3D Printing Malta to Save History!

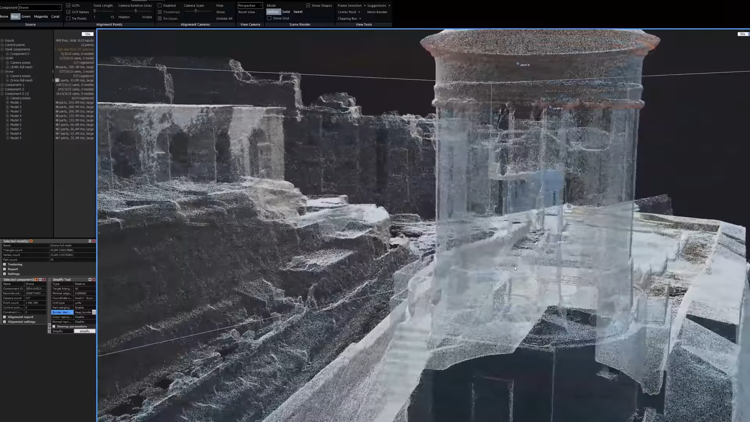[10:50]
Now, this is a model made from raw photogrammetry and LiDAR data. This presents some issues for 3D printing because it didn't experience a cleanup pass.